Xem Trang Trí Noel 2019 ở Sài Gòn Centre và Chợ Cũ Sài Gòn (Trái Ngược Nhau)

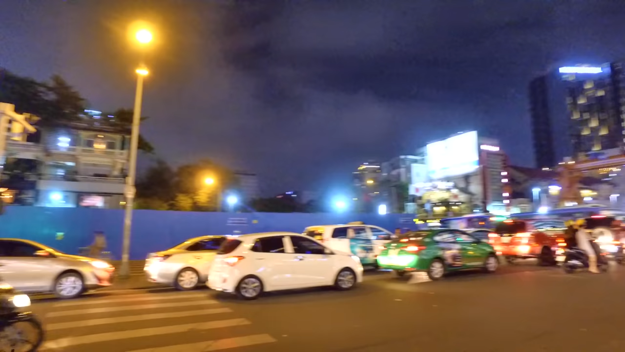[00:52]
Chú thấy đường Lê Lợi bây giờ mình nhìn không ra đâu ha, một đại công trường từ đầu đường cho đến cuối đường luôn. Và đường Lê Lợi này rất là có giá, hiện tại giá thị trường là một khoảng 1 tỷ một mét vuông đó, nhưng mà giá thị trường thôi, có giá chung vậy thôi. Còn những nhà có địa thế khác nhau thì sẽ có giá khác nhau, tầm giá 1 tỷ một mét vuông ha.
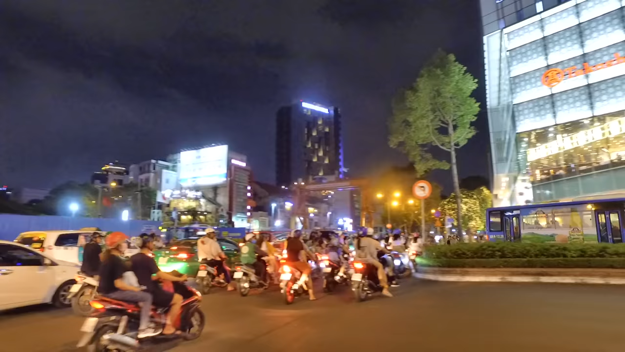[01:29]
Trước mặt chúng ta đây là khu Sài Gòn Center, trung tâm thương mại VIP nhất Sài Gòn đây nè, siêu thị Takashimaya.
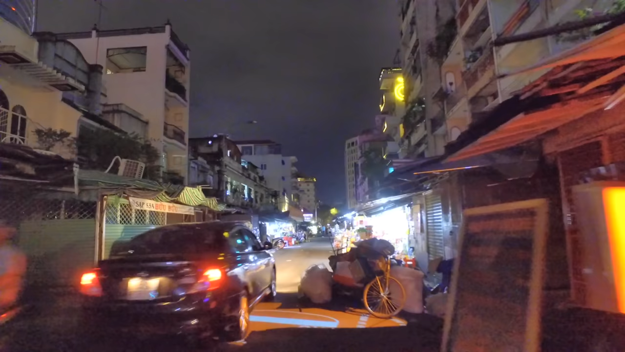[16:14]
Hôm nay chợ cũ vắng hoe à.